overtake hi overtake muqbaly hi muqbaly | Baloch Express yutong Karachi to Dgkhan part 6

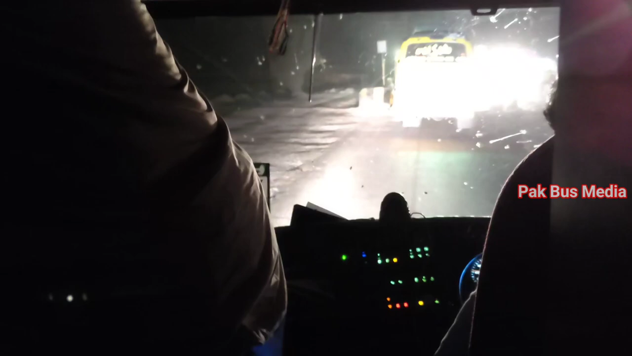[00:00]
अस्सलाम वालेकुम व्यूअर्स, कैसे हैं? उम्मीद करता हूँ कि सब दोस्त खैरियत से होंगे।
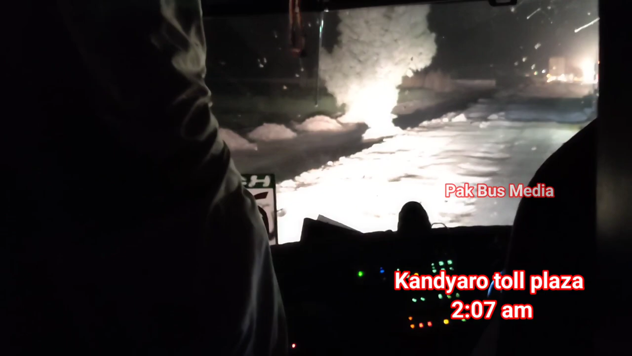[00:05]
इस वक्त रात के 2:07 हो रहे हैं।
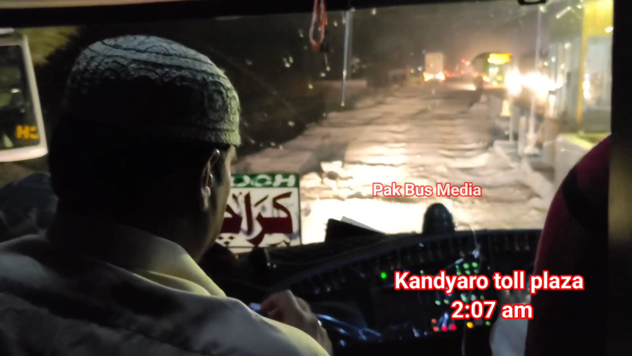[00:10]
हम खंडियारो होटल प्लाजा पर पहुँच चुके हैं और ये आखिरी वो जगह है जहाँ पर आदिल शाह की गाड़ी मुझे नज़र आई। थोड़ा सा आगे जा रही है बड़ाइच एक्सप्रेस की गाड़ी के आगे,
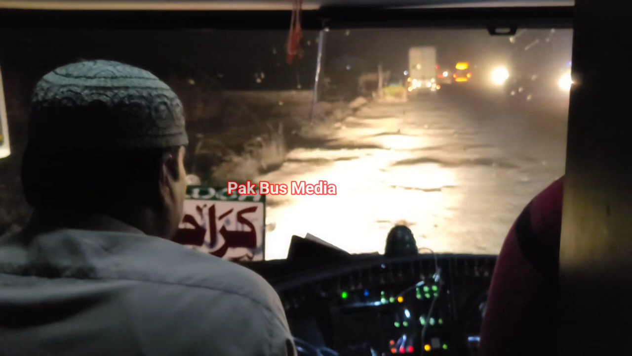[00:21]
इसके बाद आदिल शाह की गाड़ी मुझे नज़र नहीं आई।
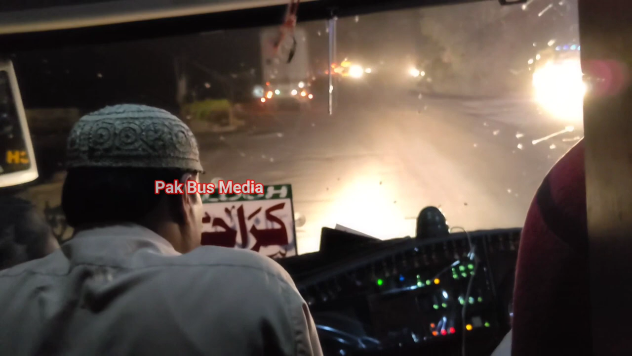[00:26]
कराची से डेरा गाजी खान बलोच एक्सप्रेस की यूटोंग में हमारा ये सफ़र जारी है।
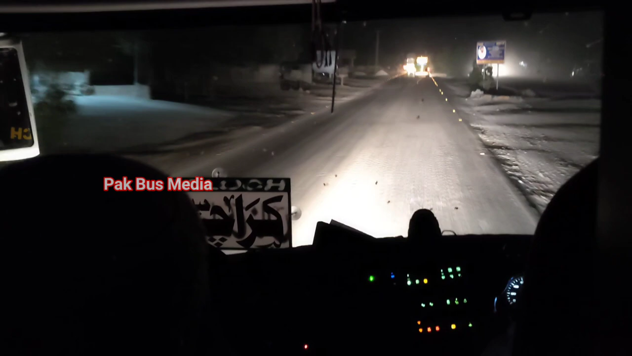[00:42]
आपको ये वीडियो लास्ट स्ट्रिप की वीडियो मिलेगी, इसके बाद इससे अगला पार्ट नहीं होगा। इसी पार्ट में मैं आपको डेरा गाजी खान तक लेकर जाऊँगा
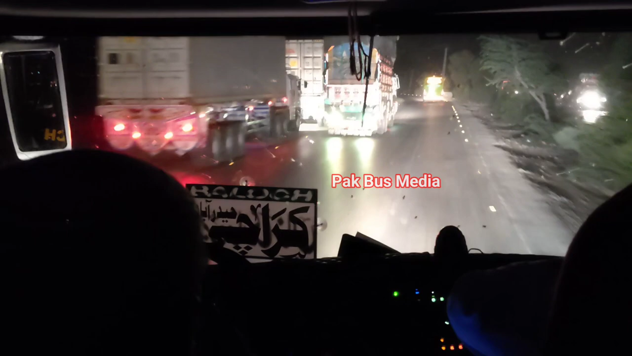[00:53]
और जहाँ जहाँ इंटरेस्टिंग दिलचस्पी वाली चीज़ होगी वो मैं आपको दिखाऊंगा, और जो चीज़ें आपने पहले से देखी हुई हैं तो उनको मैं स्किप कर दूंगा। सामने बड़ाइच एक्सप्रेस की गाड़ी जा रही है, यूटोंग स्टैंडर्ड मॉडल।
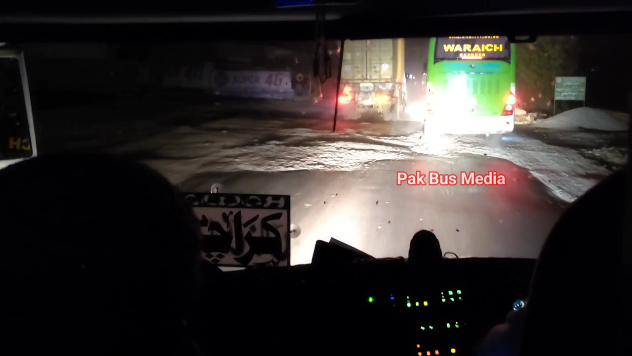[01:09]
हम कराची से रात को 8 निकले थे